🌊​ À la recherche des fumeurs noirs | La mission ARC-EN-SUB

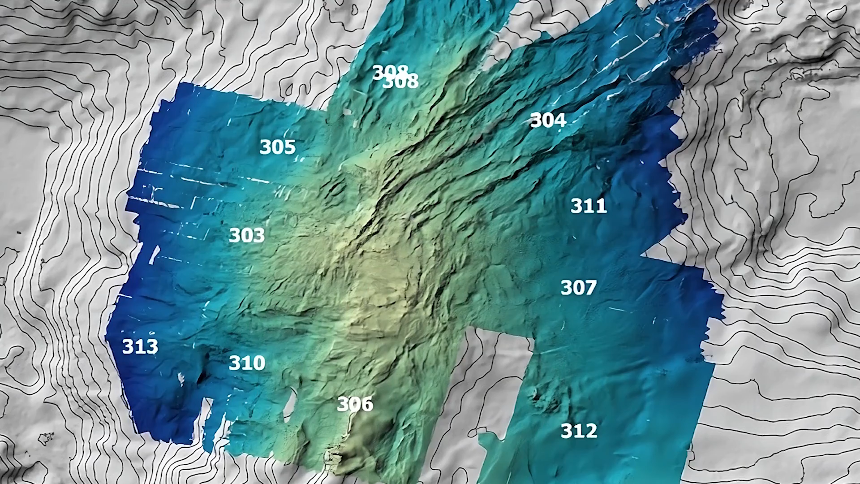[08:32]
Il a parcouru 362 kilomètres et a permis de produire une carte bathymétrique d'une résolution exceptionnelle sur une zone d'environ 74 kilomètres carrés. Il embarque également un capteur néphélométrique pour mesurer la turbidité de l'eau et ainsi repérer de nouvelles sources hydrothermales en activité.